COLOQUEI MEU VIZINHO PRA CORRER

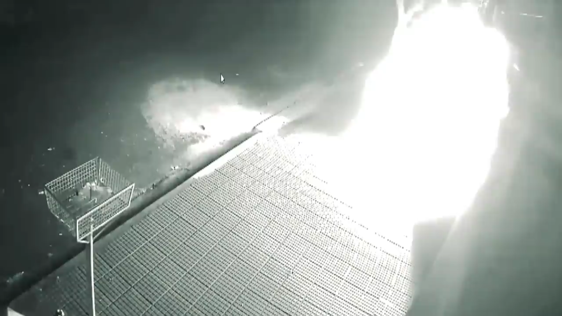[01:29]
Vocês viram? Era um fogo muito alto, mano. E tipo assim, logo alguns dias depois dele ter ameaçado de acontecer tudo isso,